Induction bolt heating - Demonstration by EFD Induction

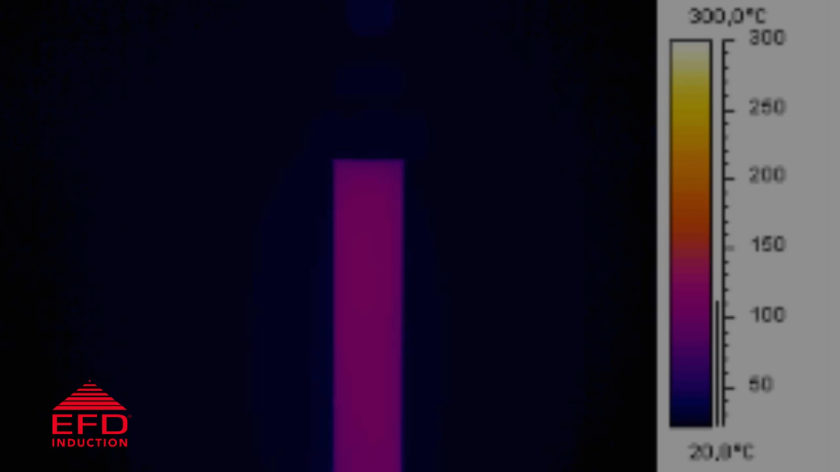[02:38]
On screen: scale top 300.0°C, scale bottom 20.0°C
This simulation is actually showing the heat development within the bolt during the process.